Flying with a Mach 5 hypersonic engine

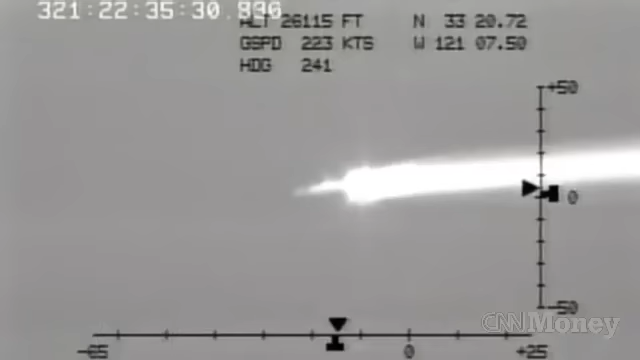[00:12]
That's Mach 5, almost 4,000 miles an hour. Fast enough to go from New York to Japan in under two hours.